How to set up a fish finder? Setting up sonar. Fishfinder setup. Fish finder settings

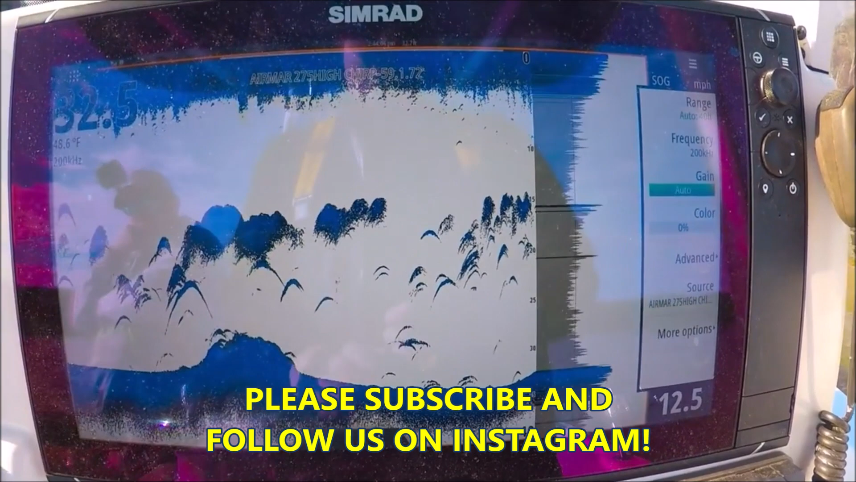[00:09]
all right guys I want to take a minute and show you how I set up my echo sounder my NSS evo3 I like to do is put my gain on auto to get started my color
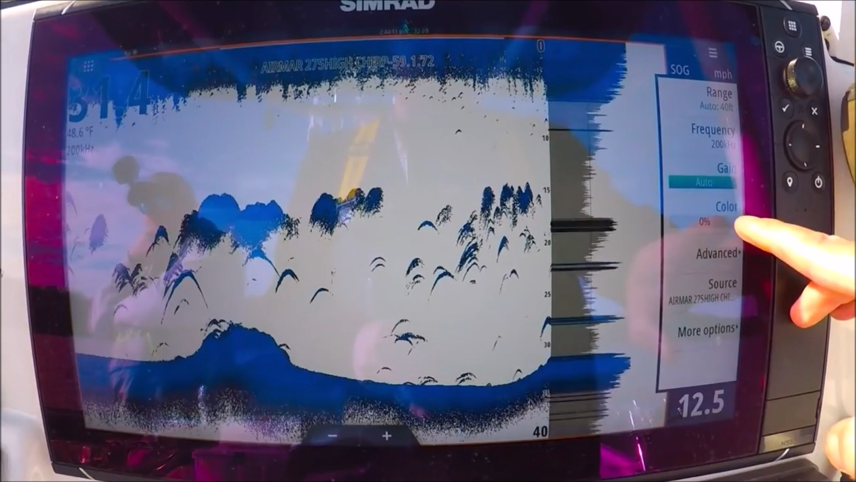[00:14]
On screen: speed 12.5 mph
at zero up here in my menu I'm going to go to advanced
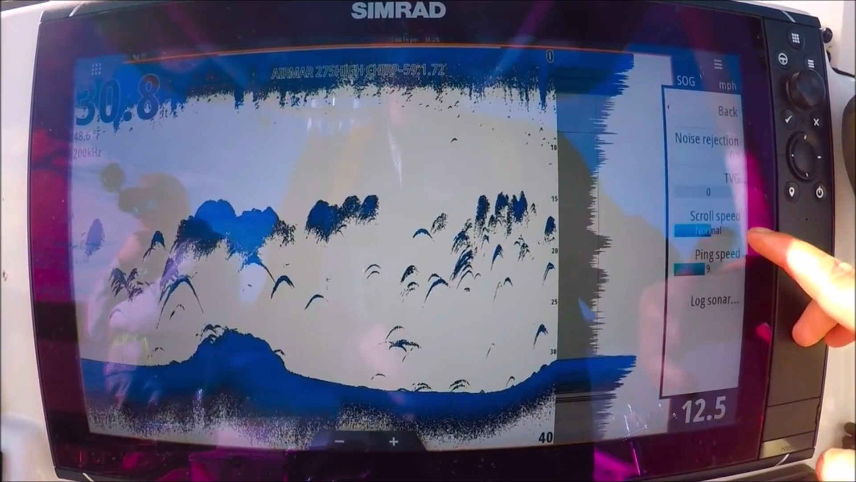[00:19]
On screen: speed 12.5 mph
noise rejection off I don't like noise rejection ever I'd rather have a
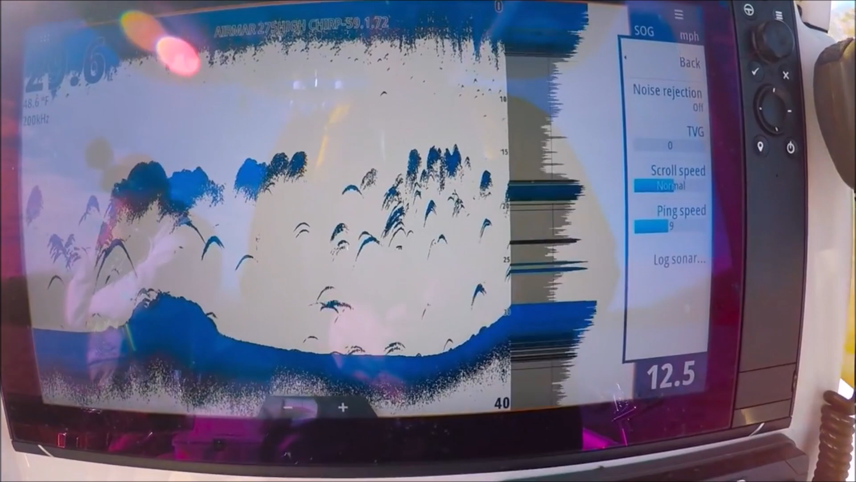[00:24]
little noise on the screen and squash my returns by turning the filter on TBG is zero scroll
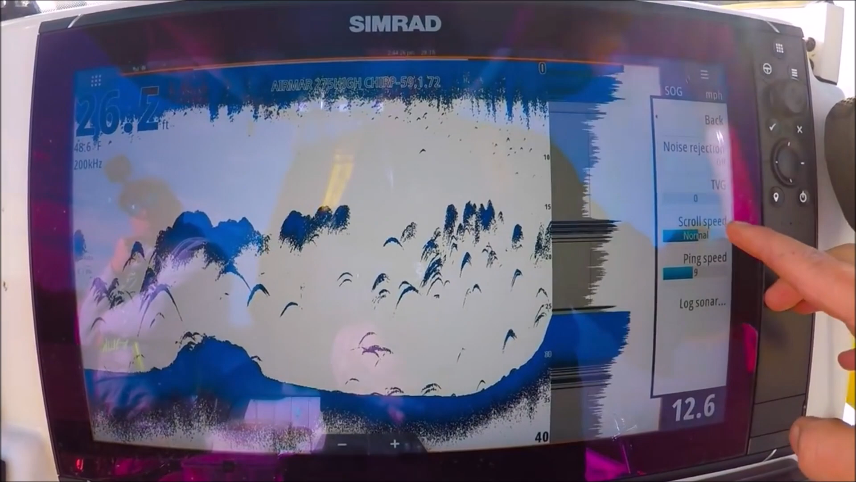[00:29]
On screen: water 48.6°F, speed 12.6 mph
speed normal ping speed you want to crank it up all the way up
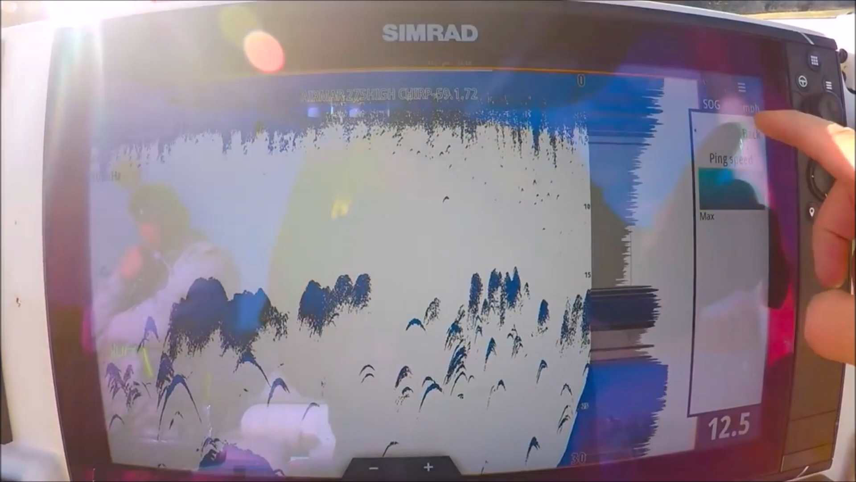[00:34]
TBG clears up the top few feet so
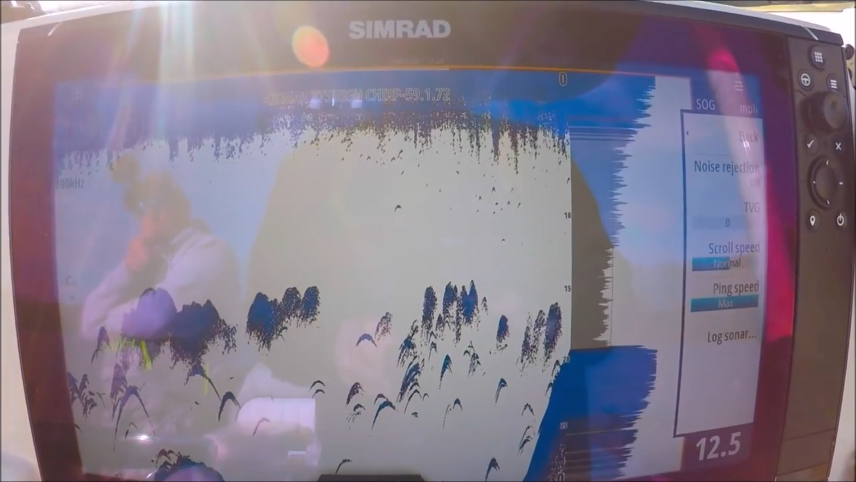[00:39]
for instance we go up to one two you'll
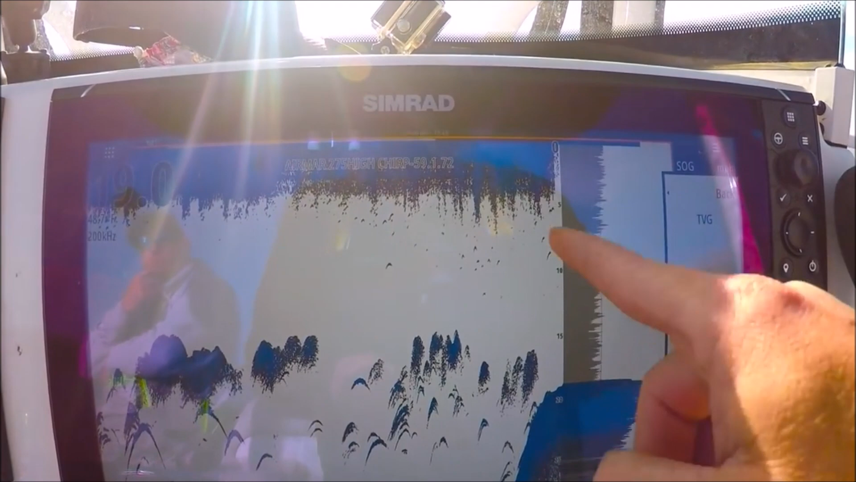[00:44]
start to see the returns disappear higher up in the water column I still will
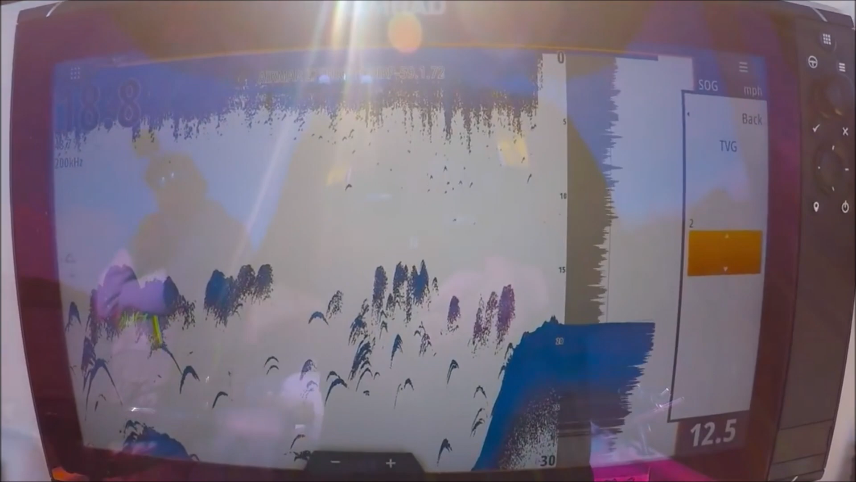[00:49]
keep it at zero because I don't want to really miss anything
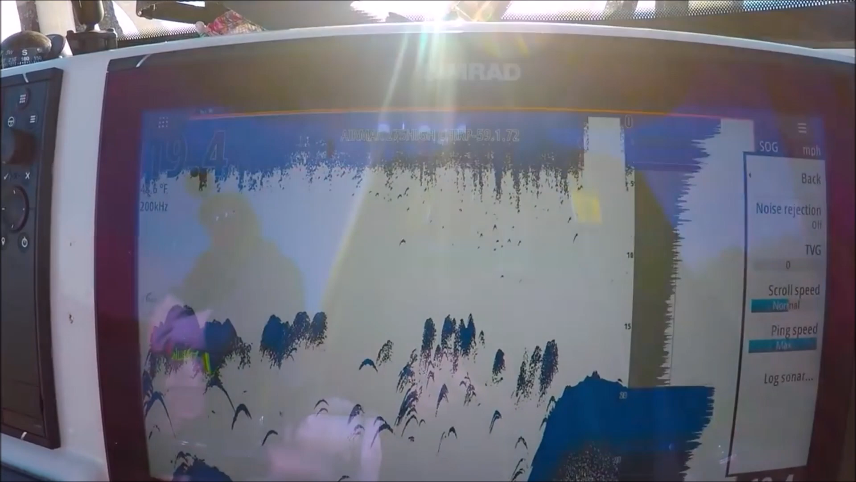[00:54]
all right with those all set we're gonna back out here frequencies
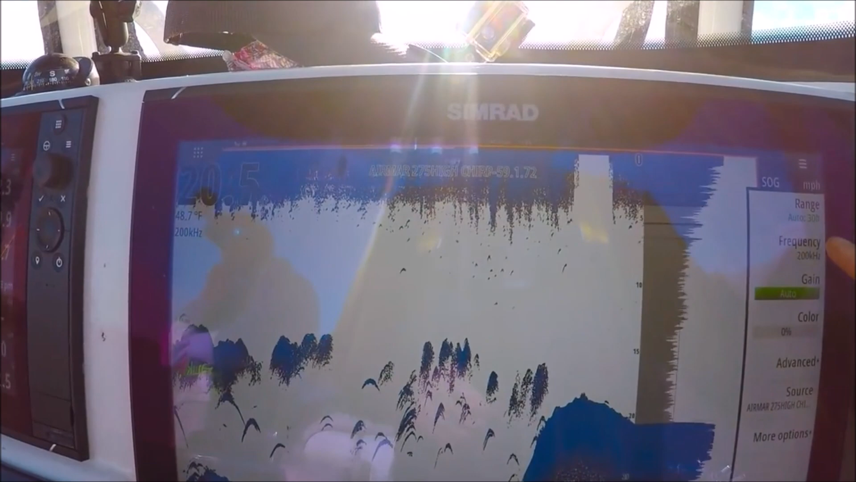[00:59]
200 we'll leave it at a single frequency for right now my gain
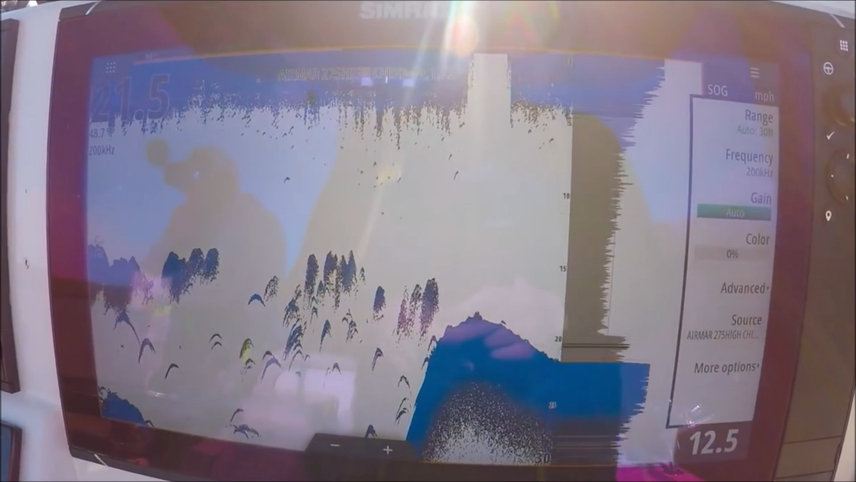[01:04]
is set at auto color is zero I'm gonna go and turn my color up
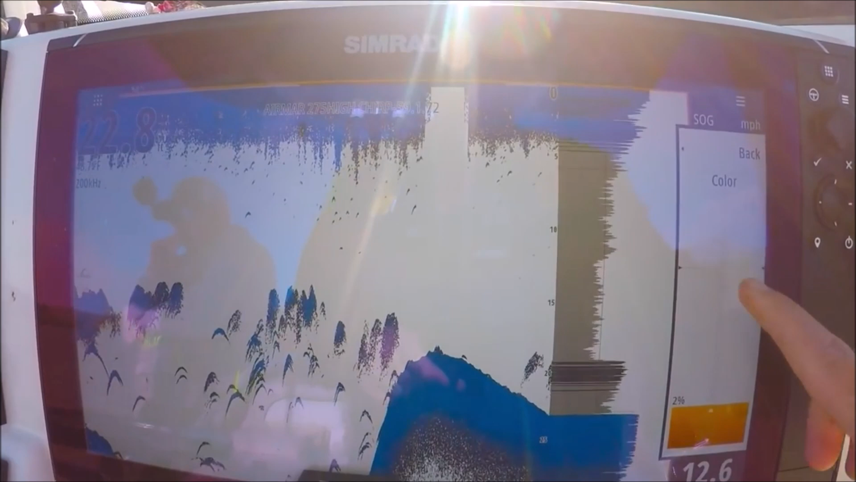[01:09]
okay in
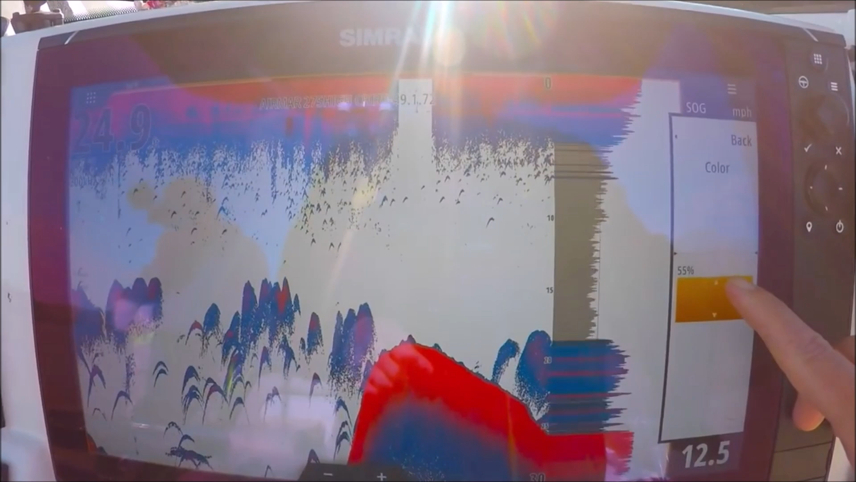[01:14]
On screen: speed 12.5 mph
this palette yellow is the strongest return so you can see yellow is the bottom
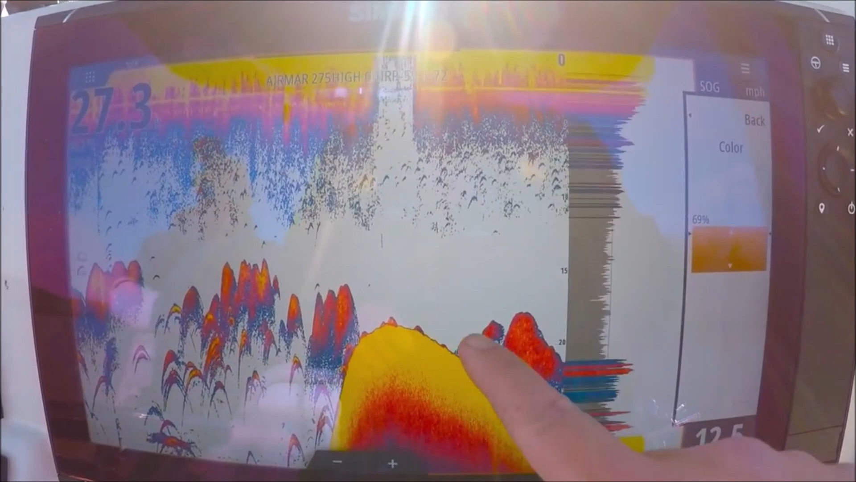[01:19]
so these are solid solid marks here these
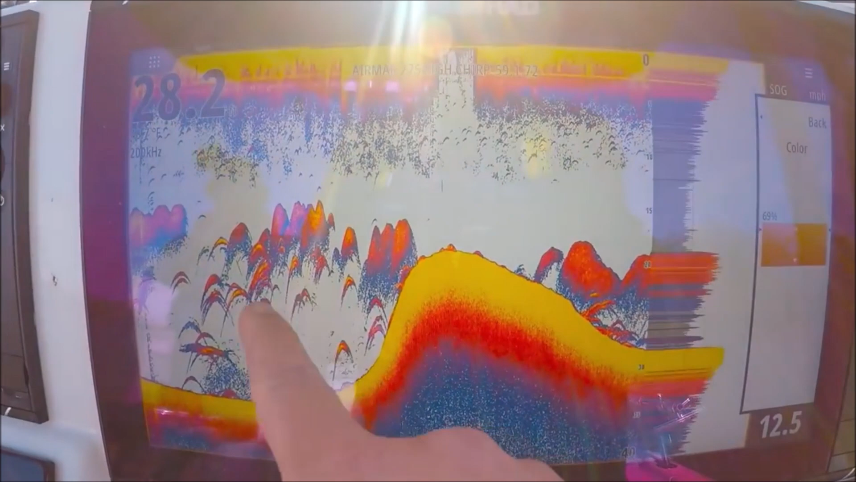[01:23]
are air bladders and fish these should be yellow because we know those are good returns
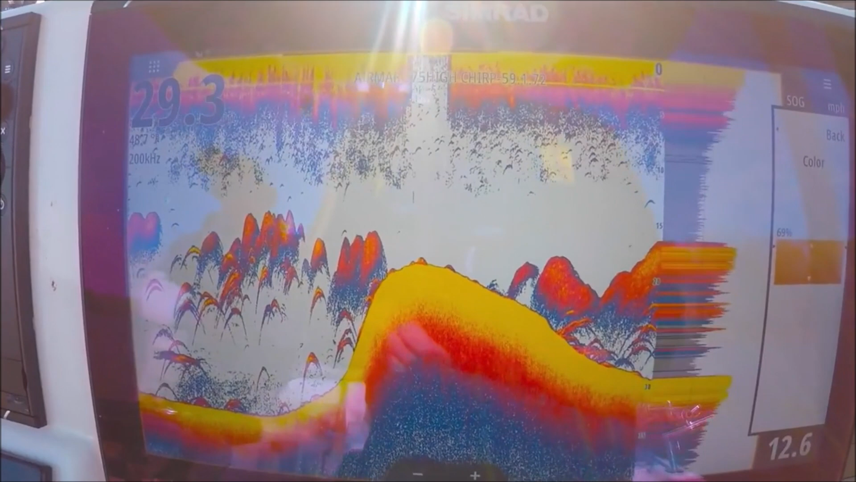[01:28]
our solid color is yellow so I want some yellow in my arches so
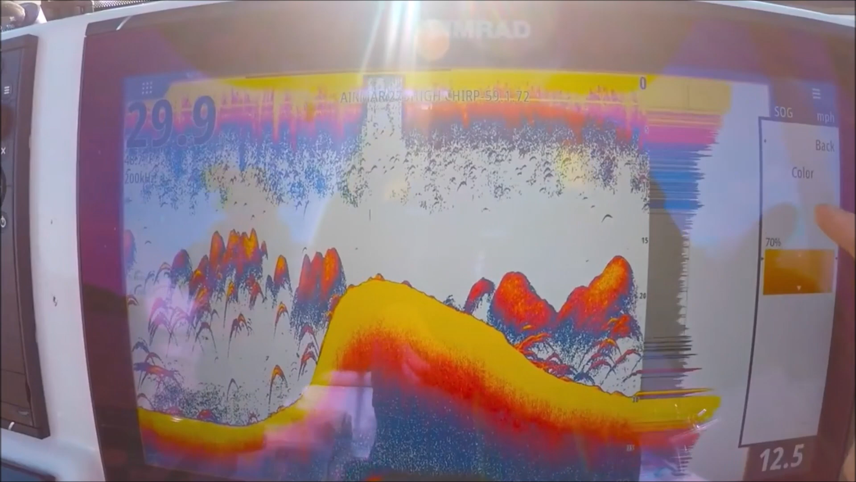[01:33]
I'm gonna turn my color up so I start to see yellow in them those arches need to start turning yellow okay there we go we got some good strong
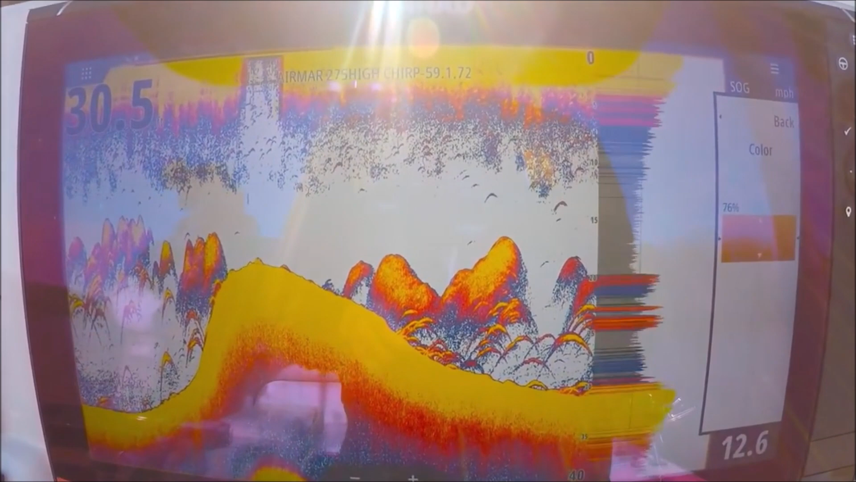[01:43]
yellow in there I don't want to so high that they're solid yellow and there's no other colors in there this is too high see how they're just solid yellow that's no good you want to see almost